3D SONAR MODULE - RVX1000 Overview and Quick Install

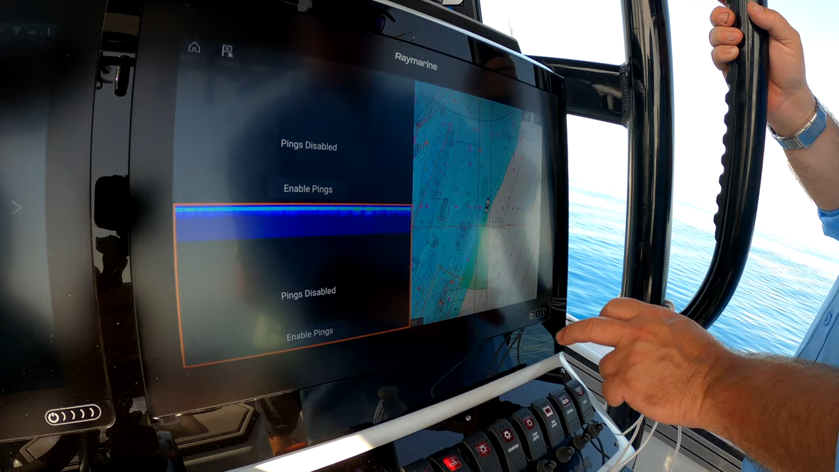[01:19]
And then over here, we've got our chart, now as simple as just enabling our sounder, we're going to enable it.
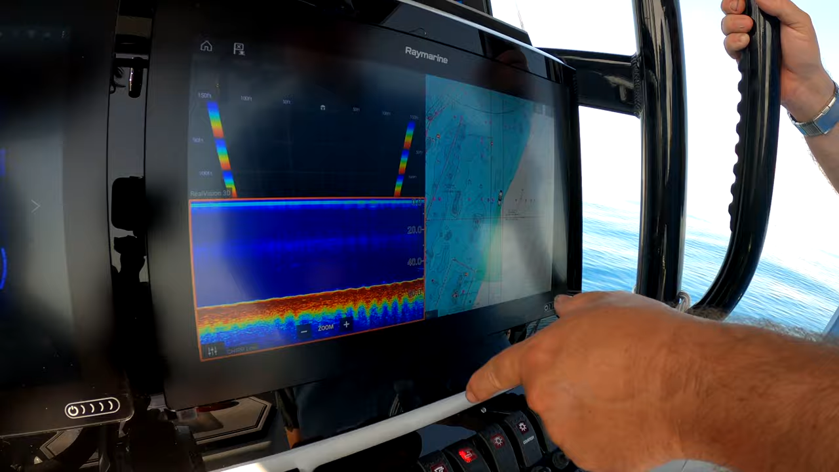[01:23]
Now we've got our fish finder, we've got our 3D, and we've got our fish chart all set up right here. Just that simple.